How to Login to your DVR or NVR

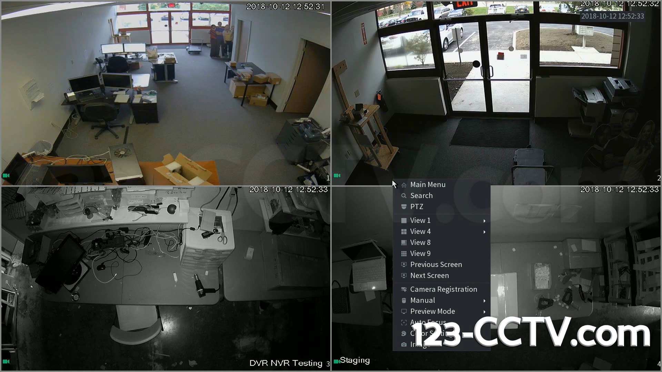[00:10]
First we're going to right click, then click main menu. This brings you to the graphical login interface.